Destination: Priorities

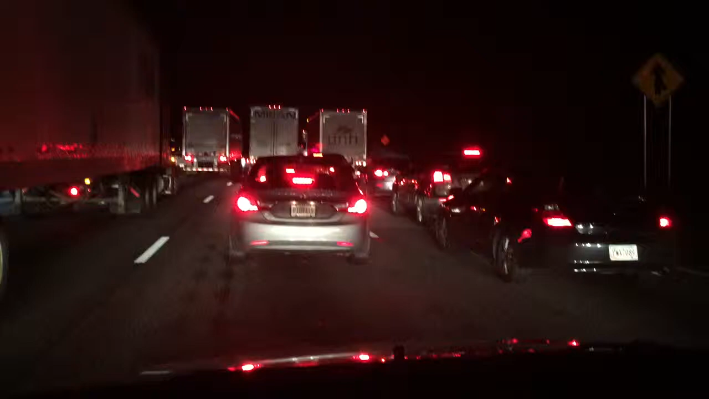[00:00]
This is my situation. I've been in traffic for about two hours to travel about 10 to 15 miles. I'm probably only about 1.2 miles away from my destination and